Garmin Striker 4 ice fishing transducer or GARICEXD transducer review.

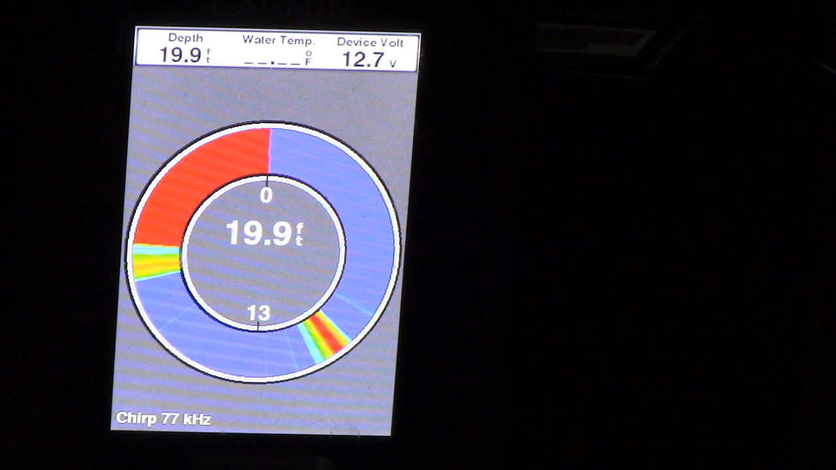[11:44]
On screen: depth 19.9 ft
you can see it's very responsive very what's the word in tune with the the jig any other lures okay so I'm gonna switch back over to traditional because that's what I prefer I
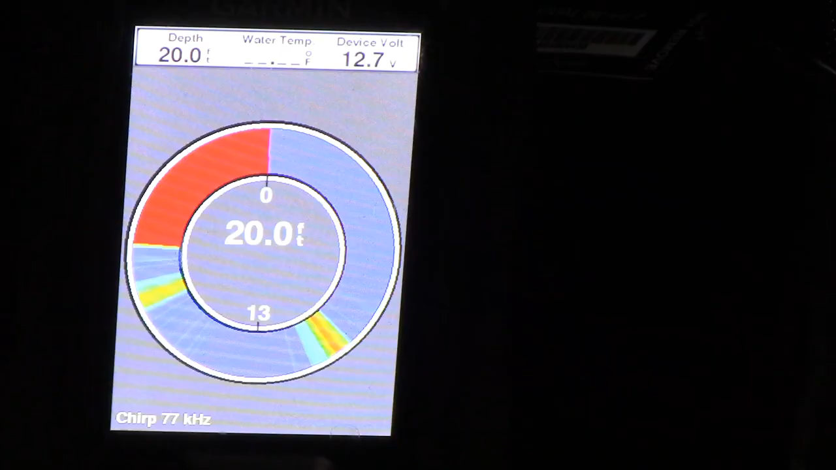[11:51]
On screen: depth 20.0 ft
guess
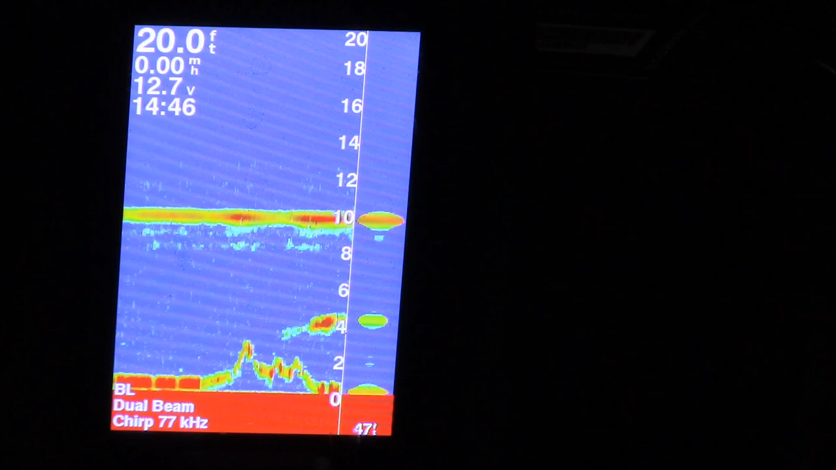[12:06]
On screen: depth 20.0 ft
I could also show you oh it looks like I have a fish coming so I'm just going to hang tight for a second here see if I can get him to commit yeah he's coming down to my lure you can see that
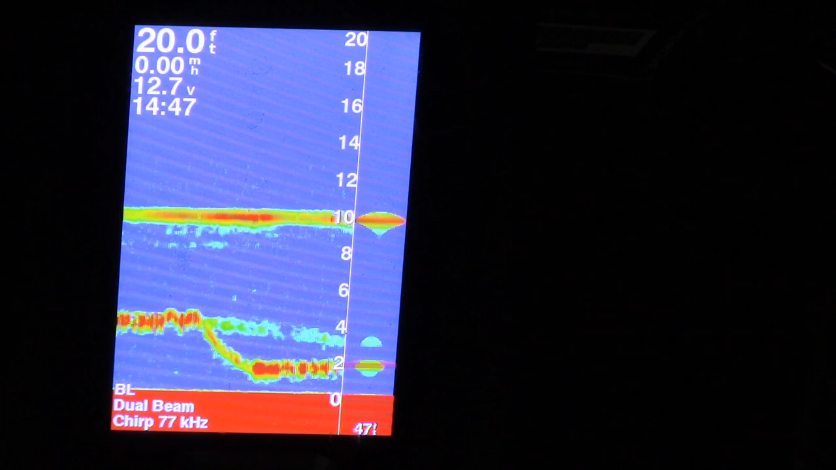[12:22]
On screen: depth 20.0 ft
I think that might be a very small fish though
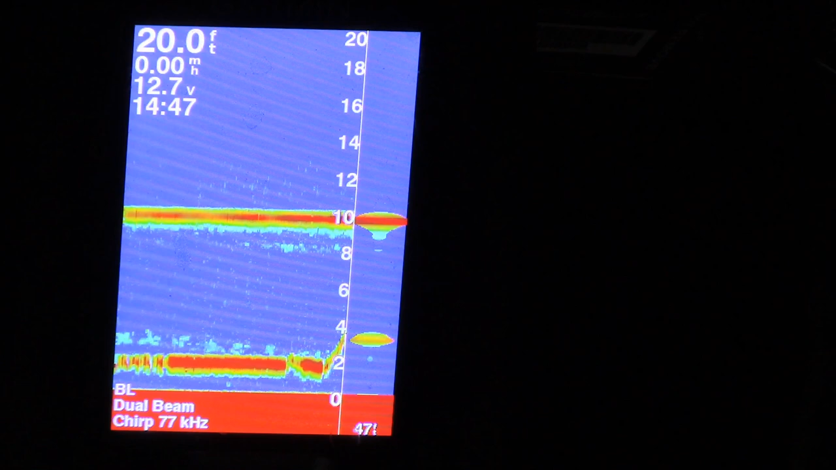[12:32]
On screen: depth 20.0 ft
okay so I'll show you split screen split frequency
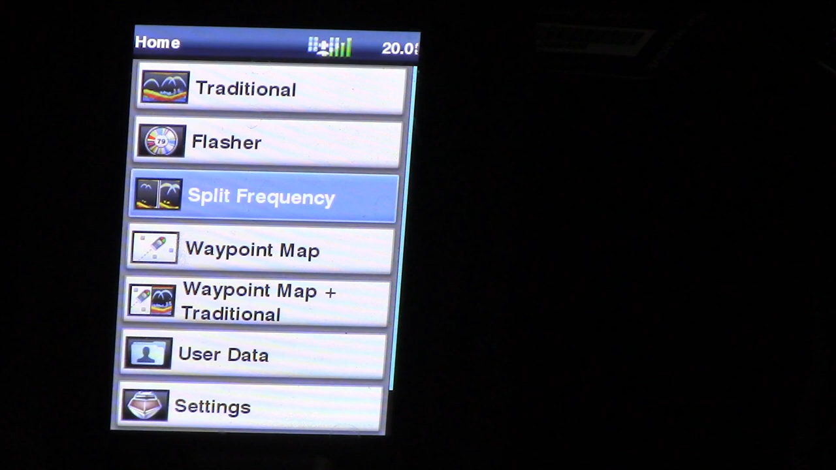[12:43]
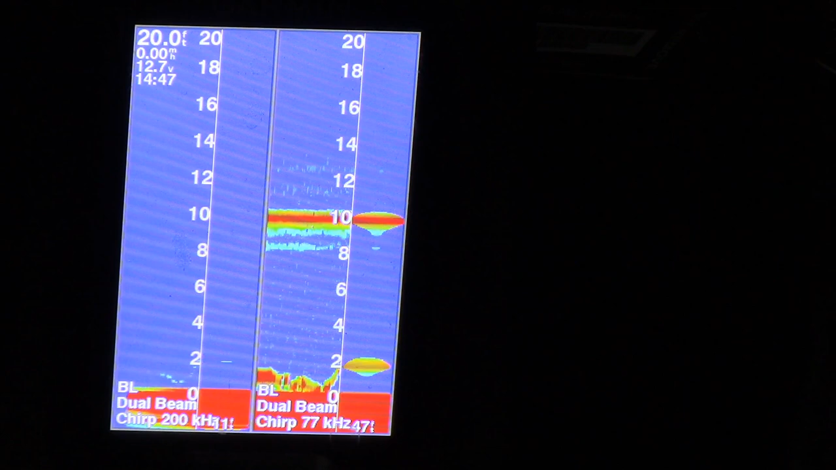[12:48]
On screen: depth 20.0 ft
ooh look at the difference there on the beams because this transducer is a dual beam
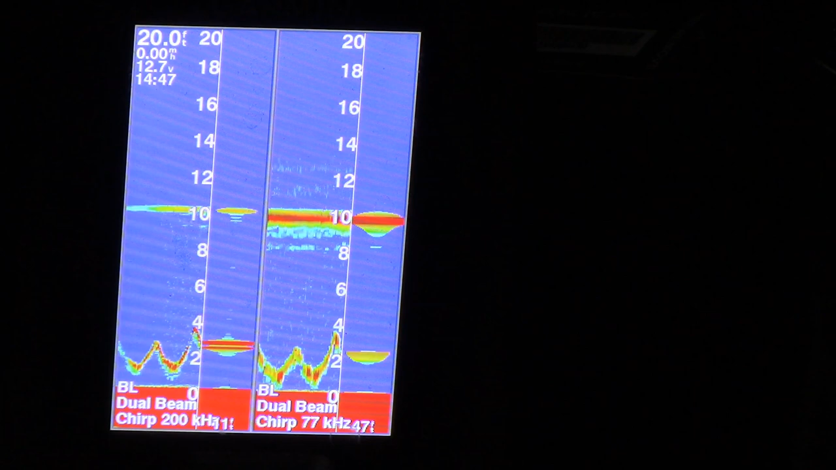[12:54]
On screen: depth 20.0 ft
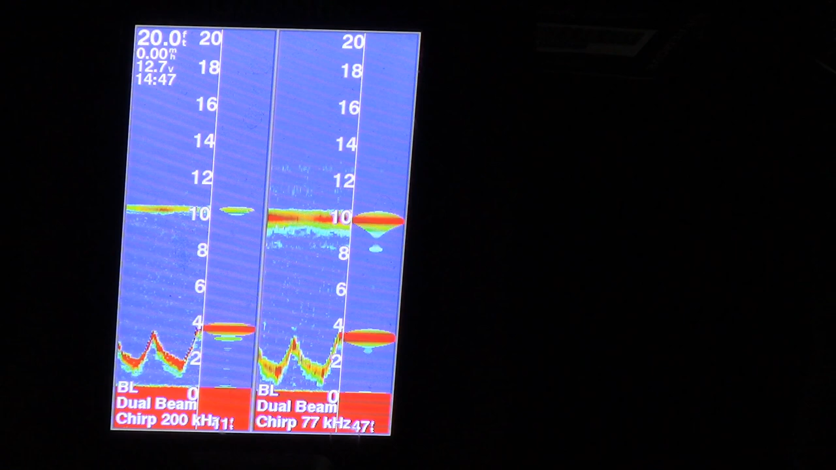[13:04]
On screen: depth 20.0 ft
very clear very clear and keep in mind again this is my litless crank up here 10 feet and then there's my jig
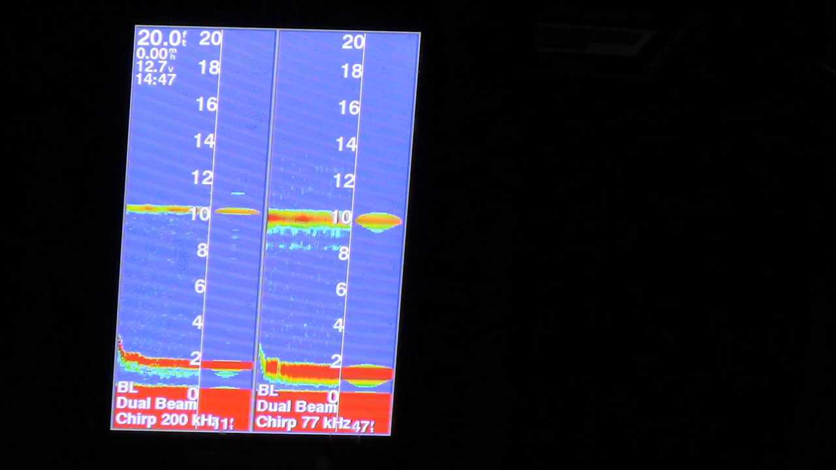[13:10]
very busy that's why I prefer just